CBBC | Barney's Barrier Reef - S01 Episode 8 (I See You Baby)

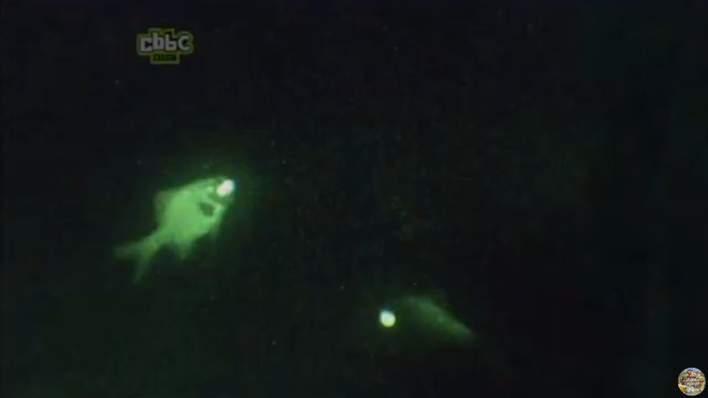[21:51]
What you can see glowing is bioluminescent pouches underneath the eyes.
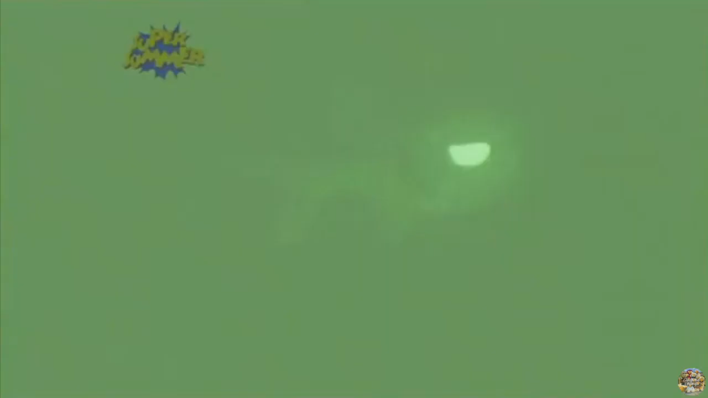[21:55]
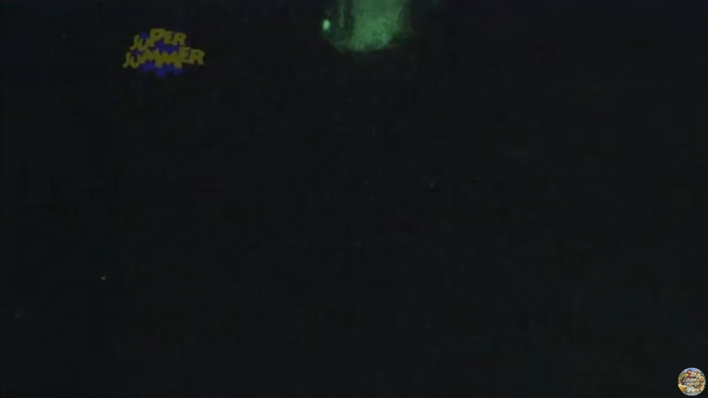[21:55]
The fish use their glow to find food and communicate with each other.
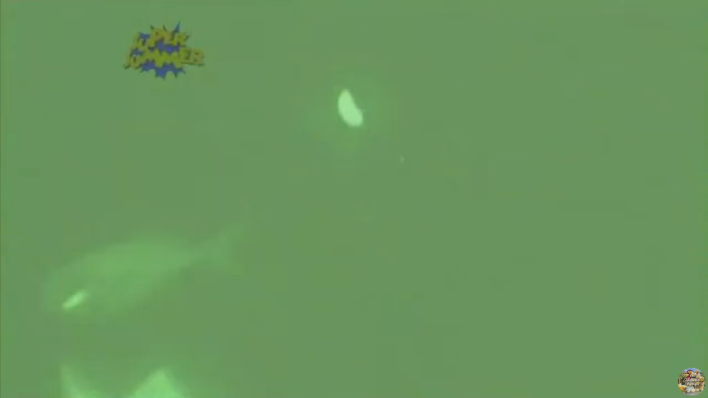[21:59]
Incoming transmission.
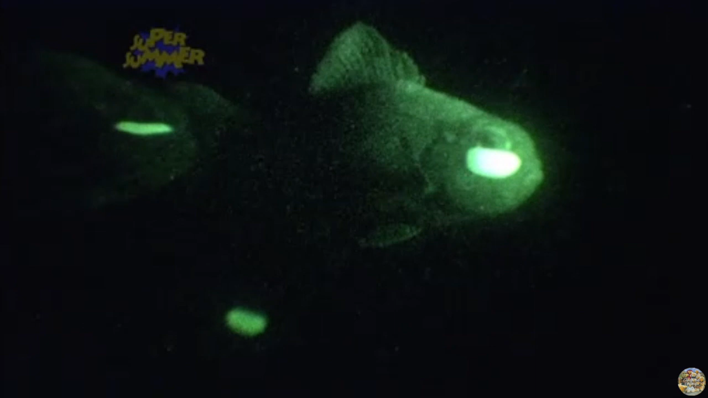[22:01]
Can they turn it off? Yeah, handy, eh? They have a lid that can cover their glowing pouch, otherwise predators would gobble them up easily. So they see by flashing each other, a bit like having your own car headlights. Cool. It's no wonder they can see so well at night.
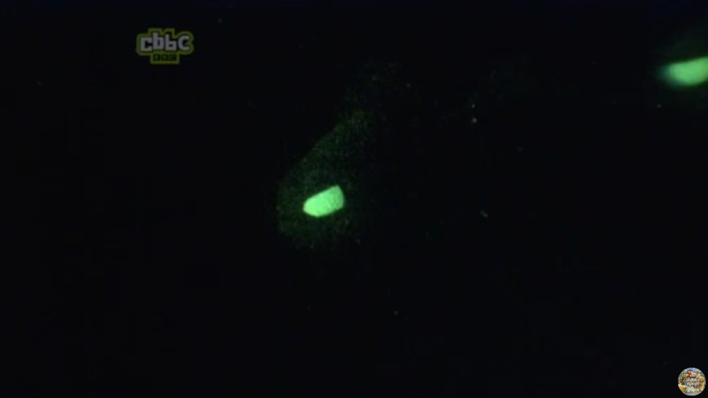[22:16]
A bit like the white-tip reef shark that hunts at night, remember? I get it.